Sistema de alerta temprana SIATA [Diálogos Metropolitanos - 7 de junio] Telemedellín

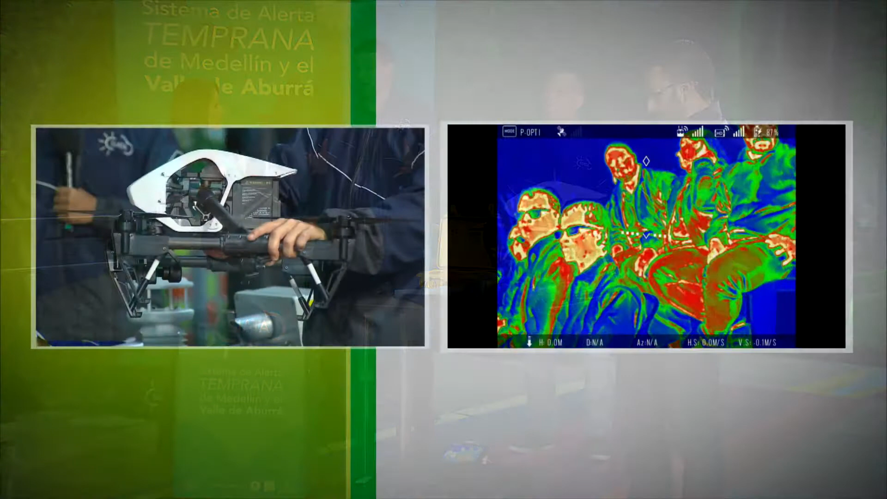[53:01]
Ahí estamos viendo los sensores del dron ahí en...
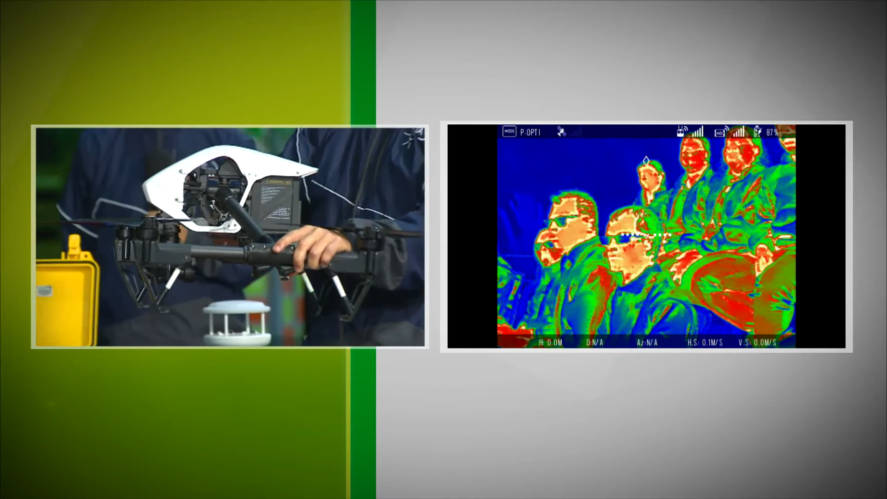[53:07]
Estamos viendo justamente el sensor térmico, el sensor y lo que vemos con colores en la pantalla es justamente la temperatura en este momento de nuestro...
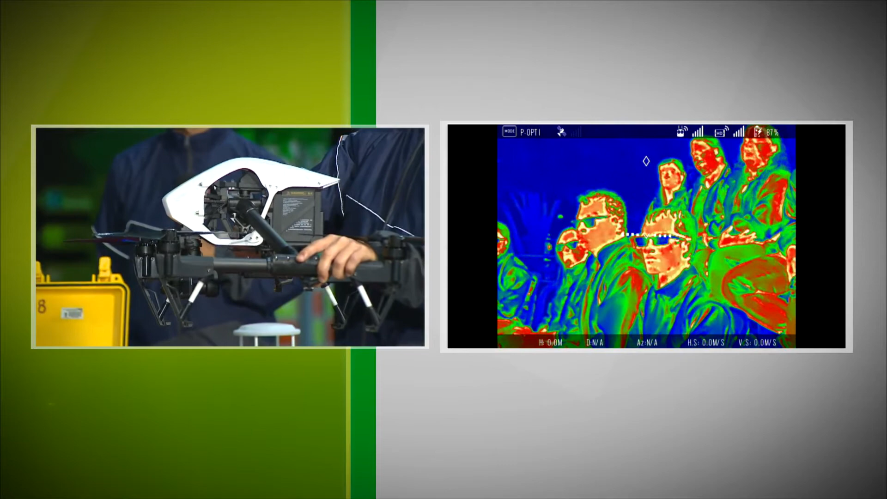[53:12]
¿Quién tiene más temperatura aquí? Mauricio, Mauricio tiene las piernas calientes. No sé qué significará eso, pero esa es la información que tenemos. Muy bien.
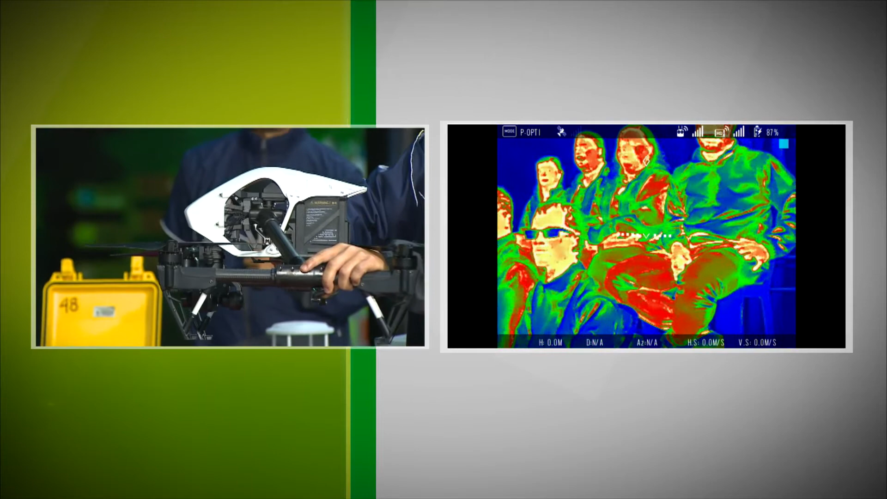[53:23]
En este caso, toda esta información nos sirve. Imagínenselo volando y apuntando a una zona con un incendio forestal.